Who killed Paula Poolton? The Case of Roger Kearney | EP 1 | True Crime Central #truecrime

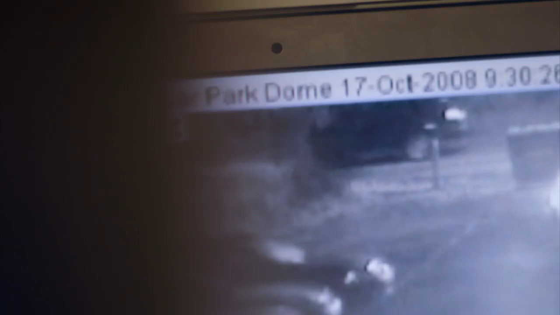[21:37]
Does look like a 4x4. And the police are, you know, adamant that's his vehicle.
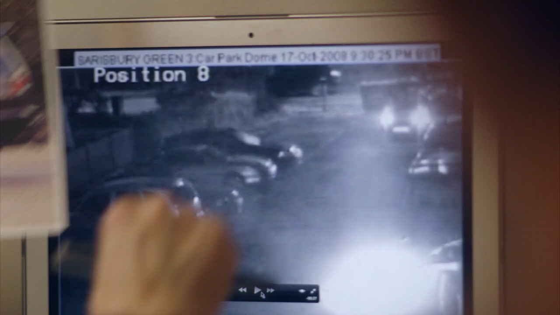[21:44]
The prosecution expert says this is a dark tone or black Mitsubishi Shogun Sport.
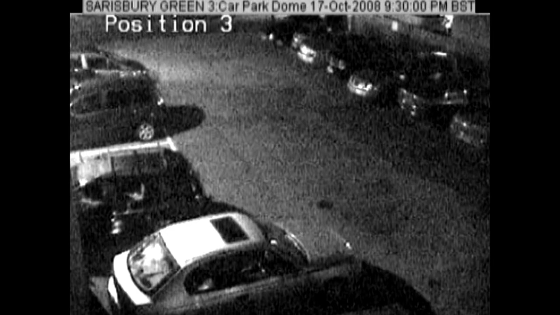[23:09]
All you can see is a light shining on the car park. They then say that he's turned right
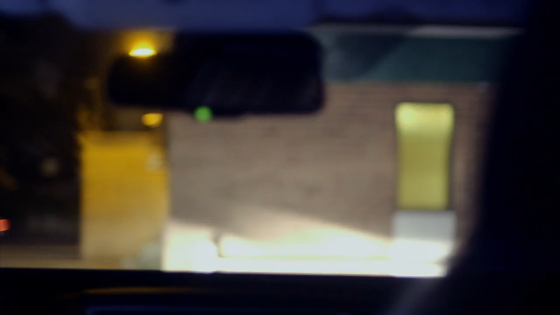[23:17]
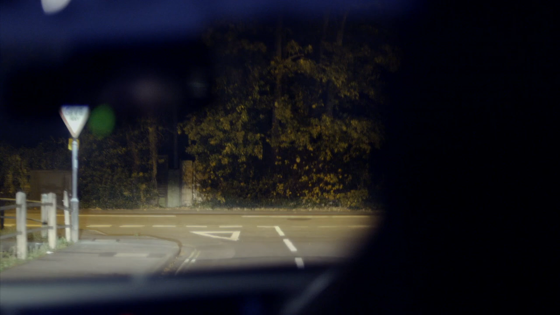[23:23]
to go down to the main drag and then he's taken a left along the main road. Down that road. So it's when we get to the end of here, isn't it? It just picks up as it revolves round.
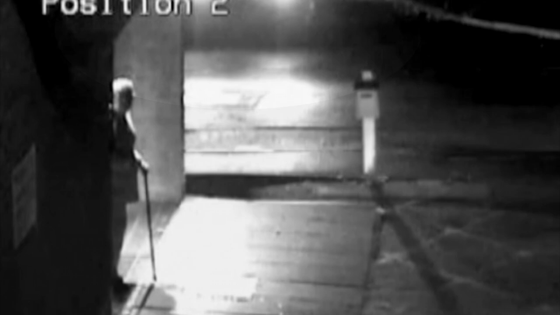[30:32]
You can see my car leaving that you can definitely see, because the thing, I was looking at the CCTV earlier. I swear that that is my car gone 10 o'clock. How was that footage found? Me and my solicitor found it.
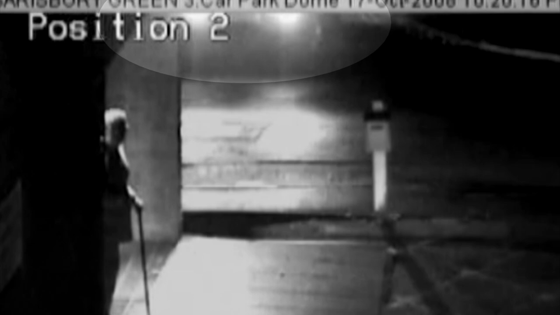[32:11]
The only way you can resolve it is if we can read that number plate, that would tell us whether or not it's Roger Kearney's car. I swear that that is my car.